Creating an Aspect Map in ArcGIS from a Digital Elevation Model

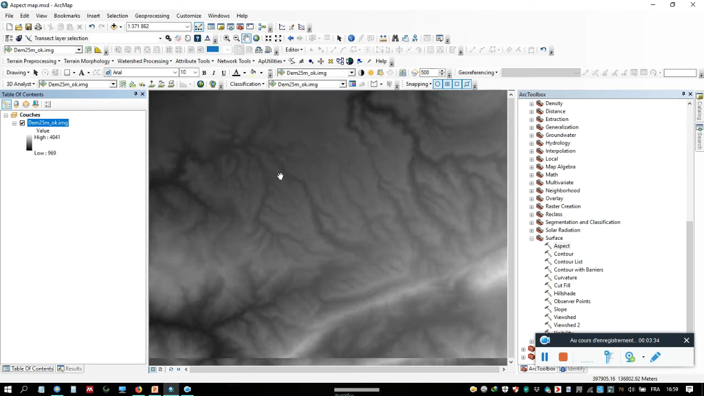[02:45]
and like we see and the pixel size this is our resolution
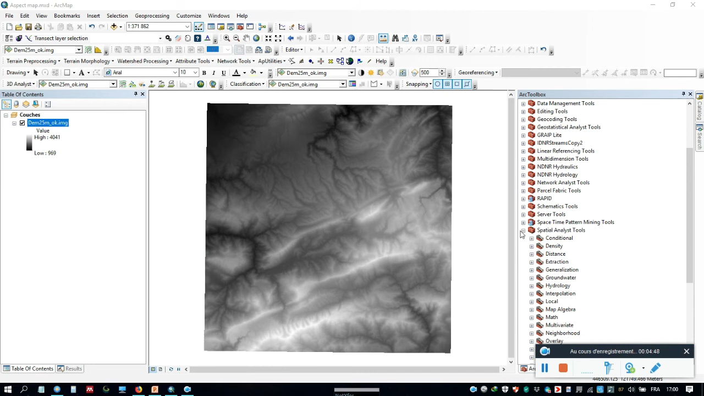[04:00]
output future class class brick table option and aspect code the the other way is to go to spatial analysis tools and then click in surface and aspect input raster d and
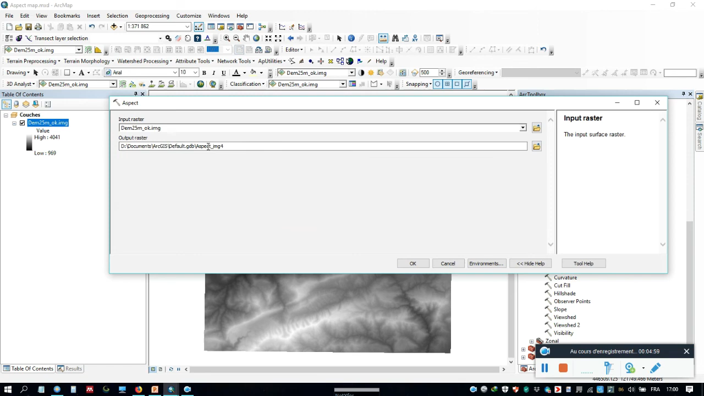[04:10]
click ok and output trust like we see this is our aspect map